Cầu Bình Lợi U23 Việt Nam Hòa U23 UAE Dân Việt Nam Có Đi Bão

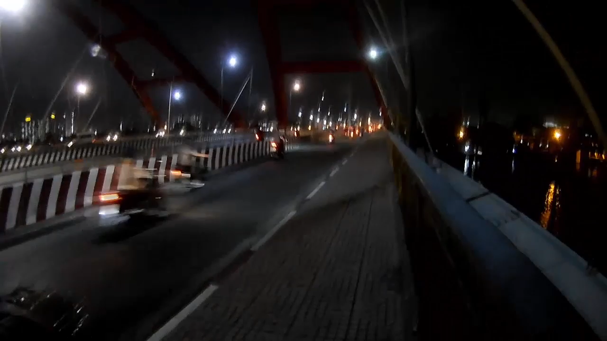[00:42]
Hai các bạn, đây là cái hướng ở cầu Bình Lợi mà đi vào trung tâm Sài Gòn nè.